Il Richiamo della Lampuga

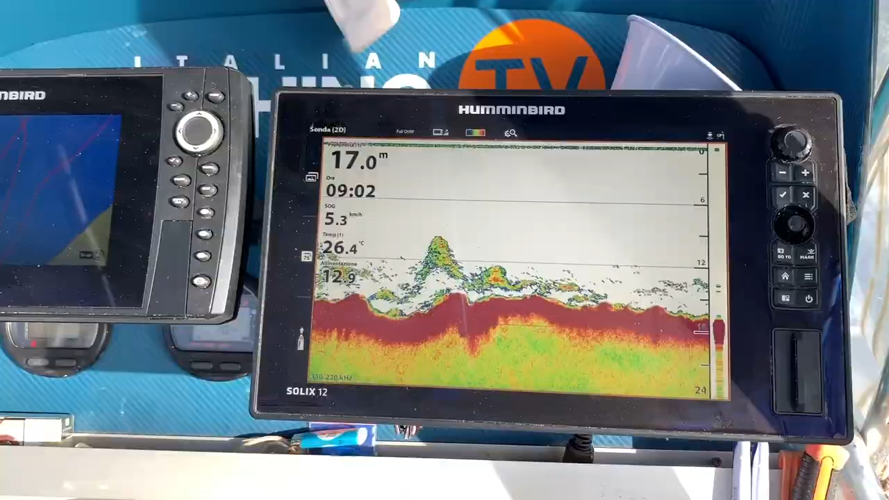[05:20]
On screen: depth 17.0 m, water 26.4°C, speed 5.3 km/h
bacchetto non vuol dire che c'è. Sì, quando parte la frizione a mare.
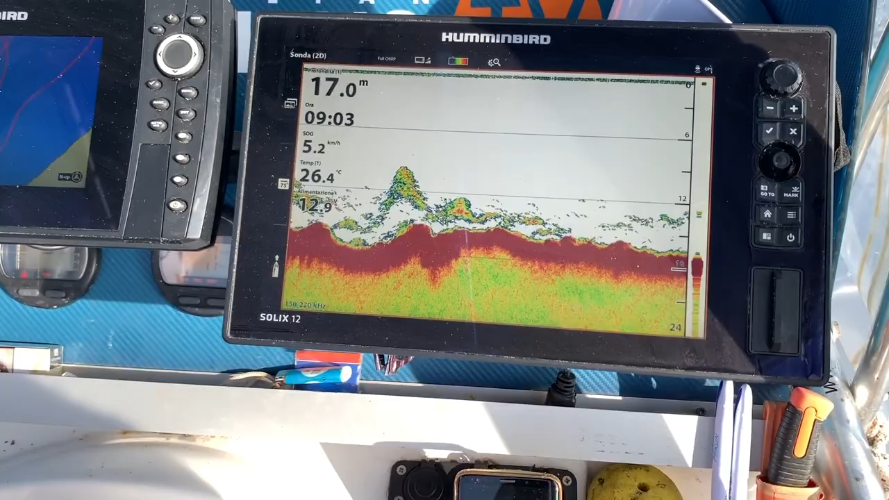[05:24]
On screen: depth 17.0 m, water 26.4°C, speed 5.2 km/h
Ma tipo questo cos'è? Questa è mangianza, sono pesci, pesciotti.
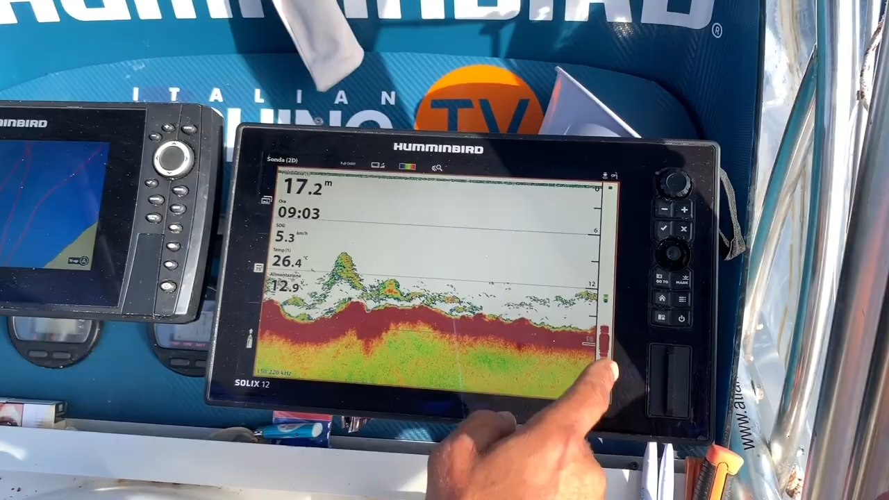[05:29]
On screen: depth 17.2 m, water 26.4°C
Loro stanno molto vicino al faretto perché c'è l'ombra e dove c'è l'ombra le lampughe vivono.